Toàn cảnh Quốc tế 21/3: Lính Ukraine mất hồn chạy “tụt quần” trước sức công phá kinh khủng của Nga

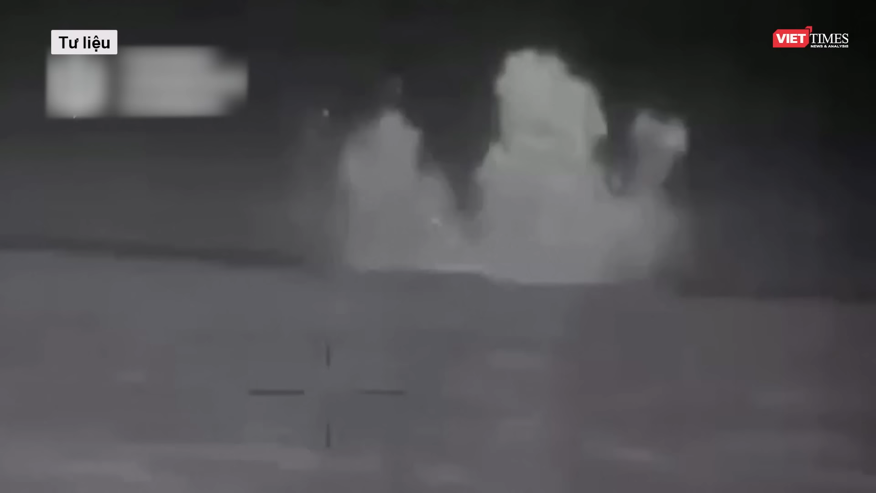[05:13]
hạm đội biển đen thực tế đã bị biến thành hạm đội có danh mà không có thực và nhiều khả năng không thể hoàn thành nhiệm vụ trên biển đen cho đến khi xung đột Nga-Ukraine kết thúc.
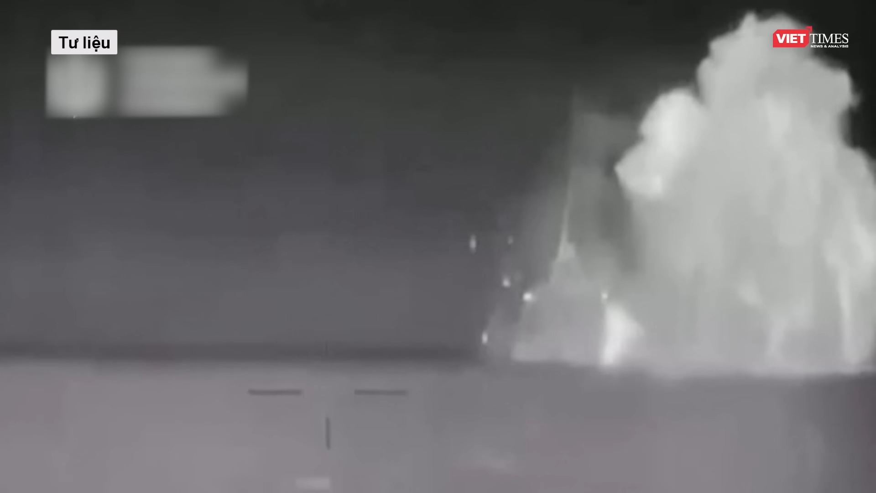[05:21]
Thứ hai, Ukraine một lần nữa sử dụng USV và đạt được kết quả rực rỡ. Họ mặc dù đã giành lại thế chủ động trên biển nhưng dường như khó có tác động quyết định đến toàn bộ tình hình chiến sự khi không thể mở được một tuyến đường biển.